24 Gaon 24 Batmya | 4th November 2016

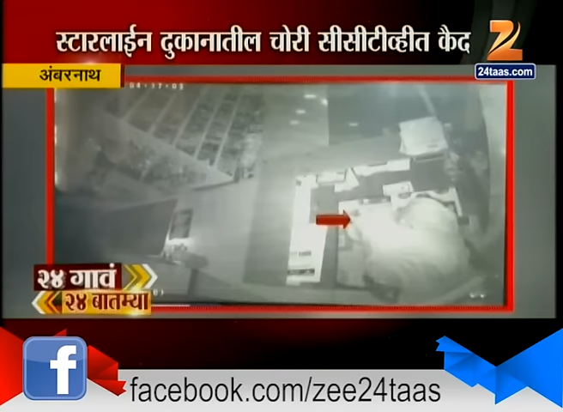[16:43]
अमरनाथ पूर्व भागातील शिवाजी चौक परिसरातील हे दुकान असून शिवाजीनगर पोलीस सीसीटीव्हीच्या आधारे चोरट्यांचा शोध घेत आहेत। देशातील अव्वल रेसलर एकाच वेळी तेही रेसलिंगच्या आखाड्यात नव्हे तर चक्क रॅम्प वॉक करताना पहिल्यांदाच पाहायला मिळाल्या।